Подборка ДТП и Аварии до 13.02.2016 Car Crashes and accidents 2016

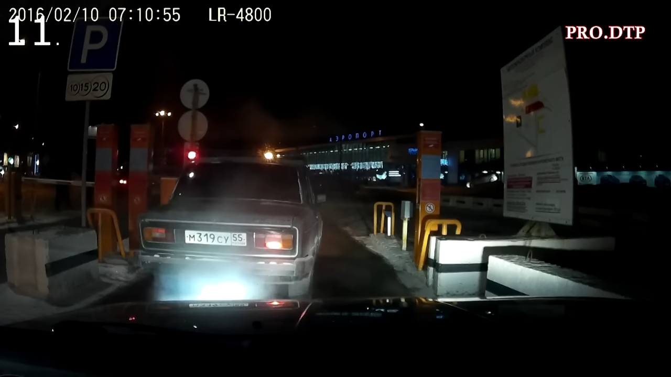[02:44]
Да он... Что он? Да что? Что, он нарочно что ли сделал? Что делает-то вообще? Больной что ли совсем?